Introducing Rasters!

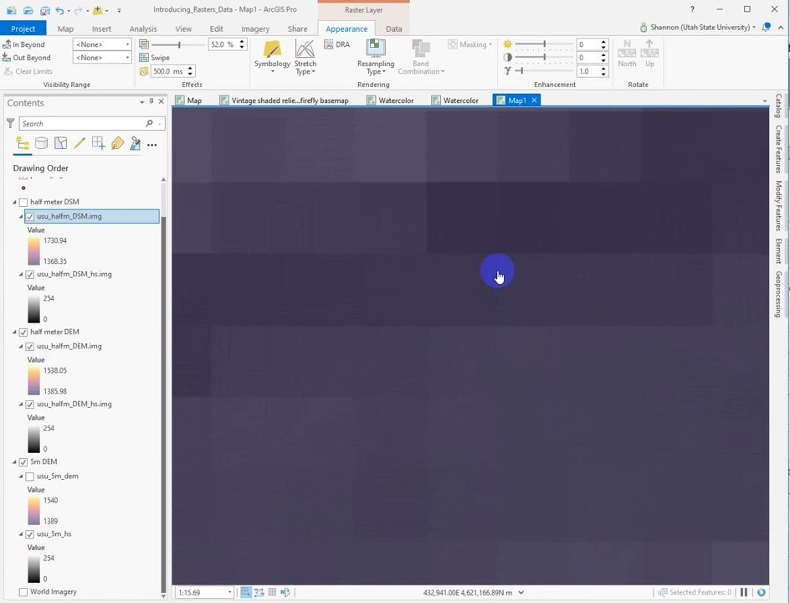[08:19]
So these are the individual pixels that make up a half-meter DEM, and if we use the measure tool, and I just try and measure planar, that's fine, distance.
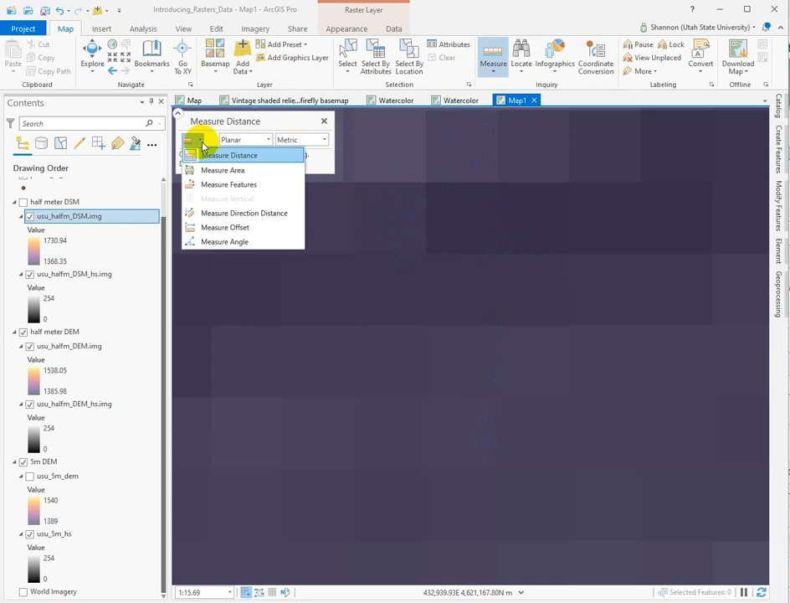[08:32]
We're just going to get a measure of how wide one of these pixels is. And look at that. It's about a half a meter or 50 centimeters. So that's what resolution is.
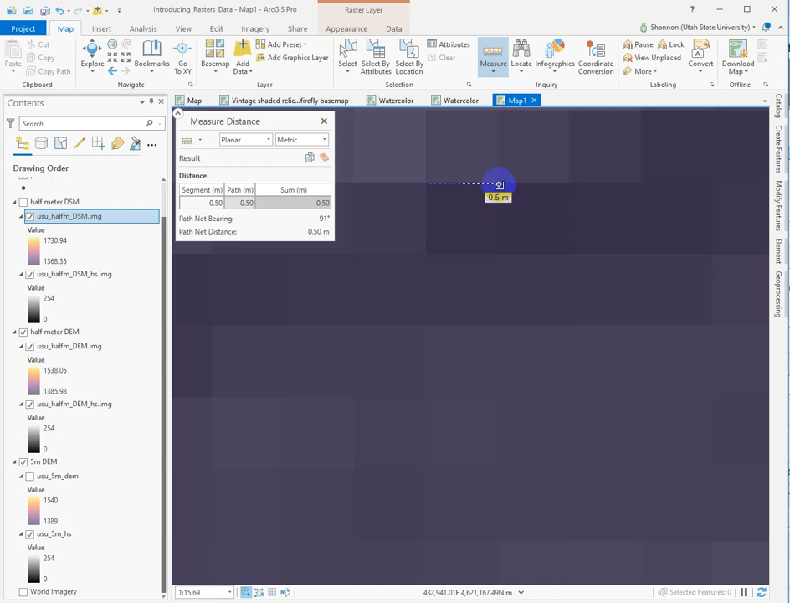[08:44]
It tells you how big each pixel is if you measure it on the ground. If we were to go to the five-meter DEM,
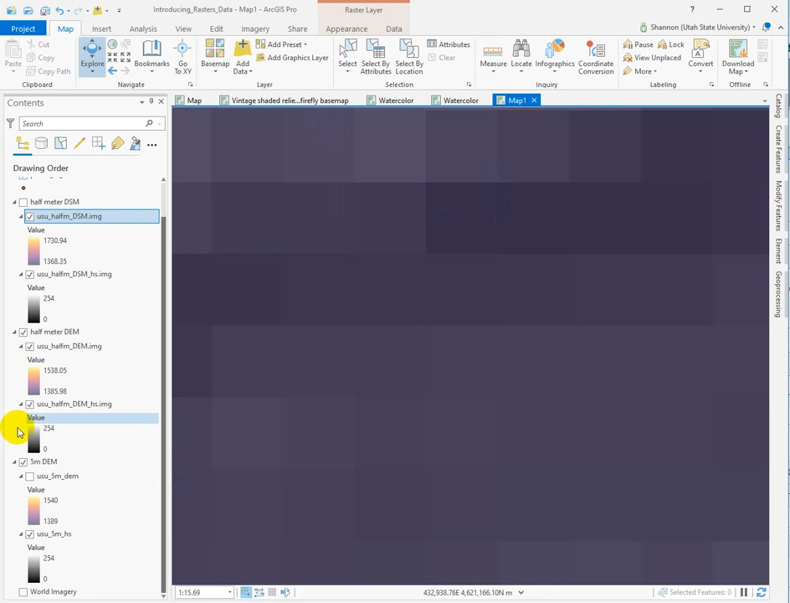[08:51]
I'm going to zoom back in a little bit. You can see the cells are much bigger. And if I grab the measure tool again, I'm looking at the hillshade, but it doesn't matter.
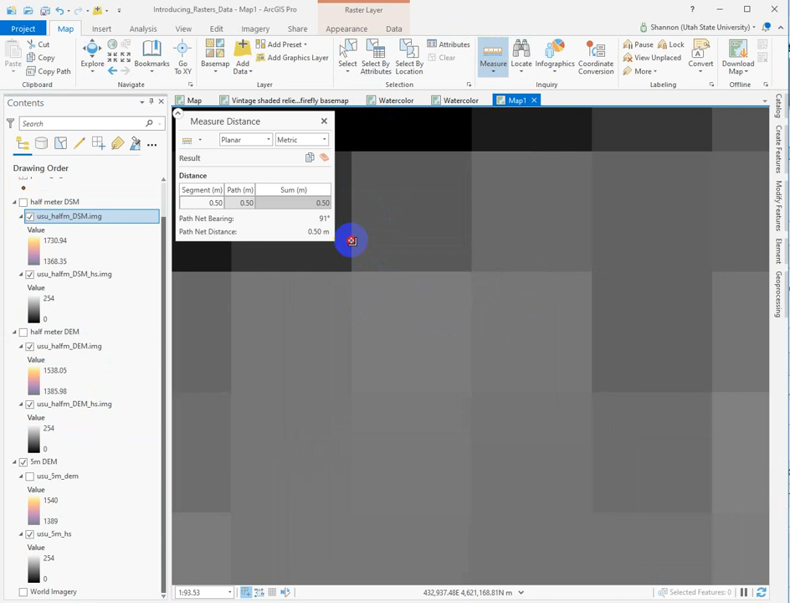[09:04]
They're the same resolution. You have a five-meter resolution.
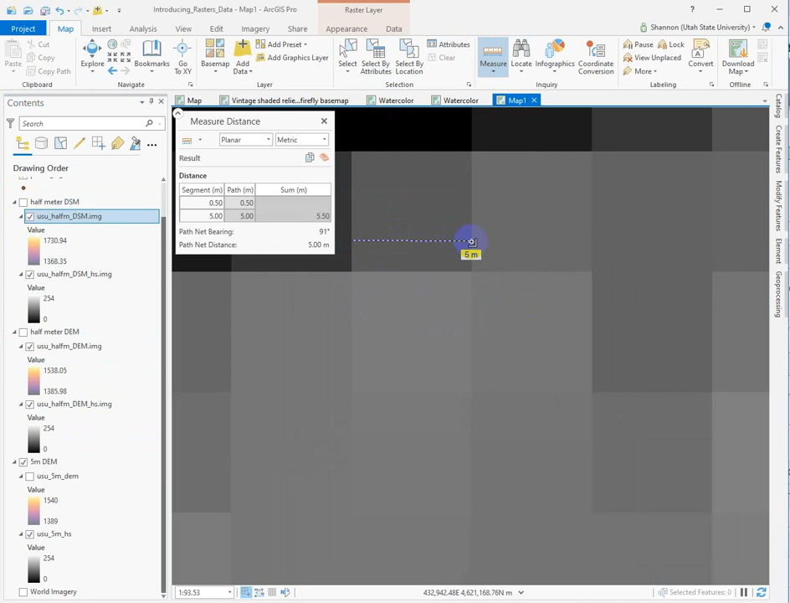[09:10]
So the cell is five meters across. The length of the side is five meters. So resolution is not an area.
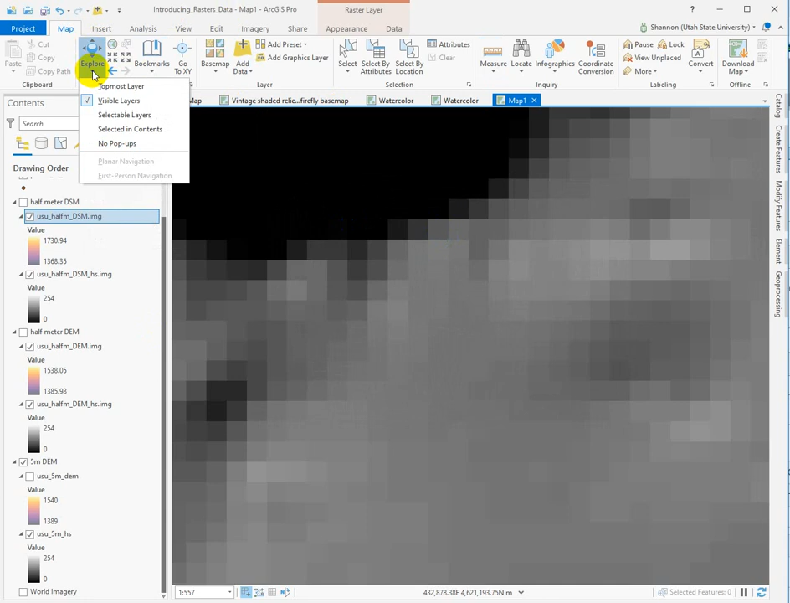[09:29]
you can drop down this, and it'll let you choose either the topmost layer, visible layer, selectable layers, blah, blah, blah. I tend to stick with visible layers, and then I just turn off the visibility of what I don't want to see or toggle the visibility that way. But if I go in now and click somewhere on my map, it's telling me the elevation of the surface model, the regular LiDAR DEM, and the five-meter DEM.
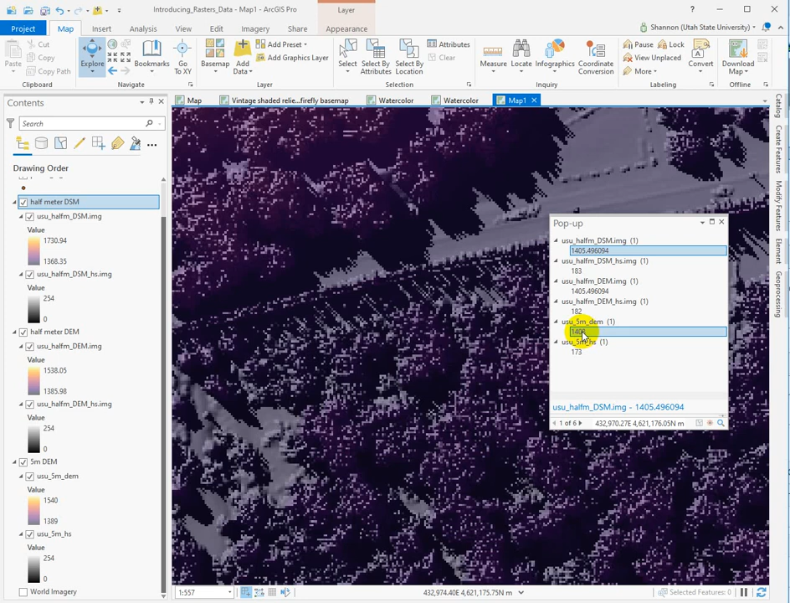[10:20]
and 14.08 for the five-meter DEM. So that's kind of interesting. That's three meters different. That's about 12 feet. That's quite a bit. But think about where I clicked. I clicked right here on the boulevard, and if we look at the cell values for the five-meter data set,
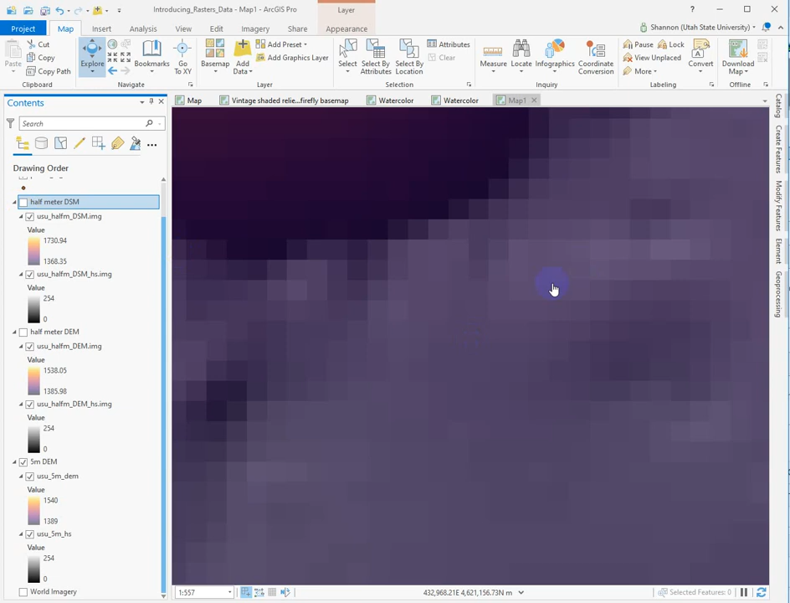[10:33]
they're much bigger. If we look at the half meter, they're so small you can't even see them. So the five-meter data set is averaging an elevation over a larger area. So you're going to get lower highs and higher lows than you would get from the
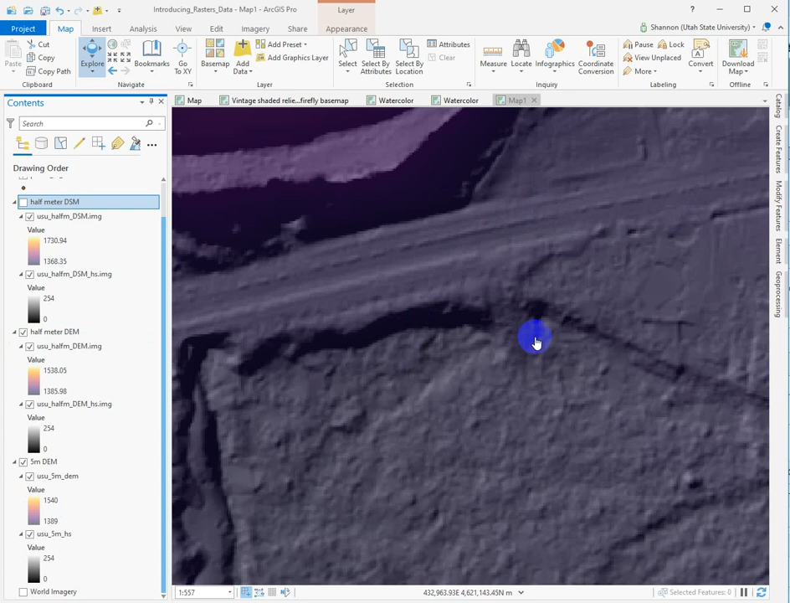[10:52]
surface model or the LiDAR DEM, the five-meter.
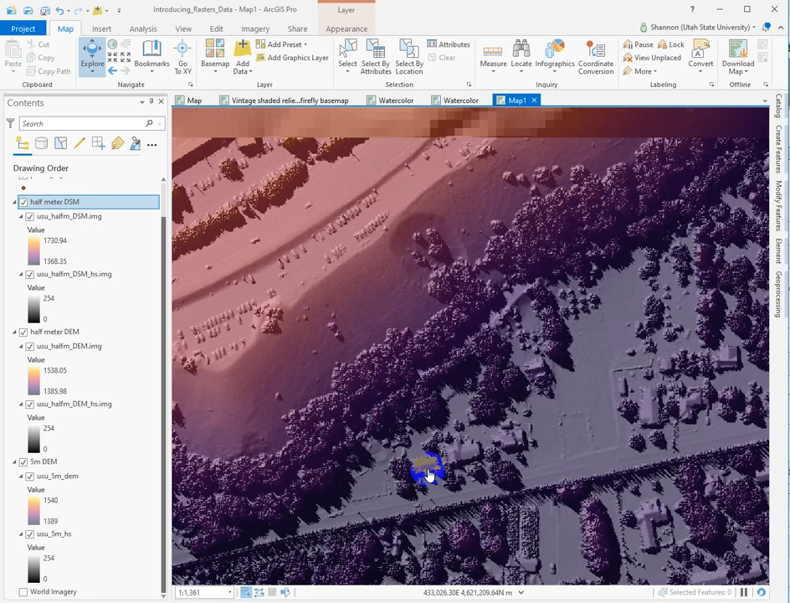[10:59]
So if we click on the top of a building, we should see quite a difference. So the surface model now is 14.69, and the regular LiDAR DEM is 14.61, so nine meters different between the surface model. That's probably the height of the building. And then the five-meter DEM said 14.63, which is kind of averaging between them.